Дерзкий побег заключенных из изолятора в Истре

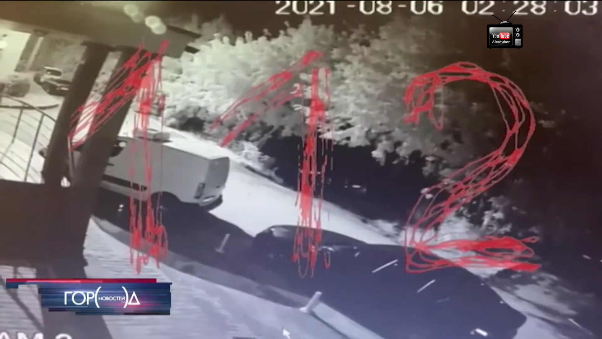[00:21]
На часах 2 часа 28 минут. По ночным и безлюдным дворам подмосковные Истры быстро идут 5 человек. Только что они сбежали из изолятора временного содержания, расположенного в городском отделе полиции.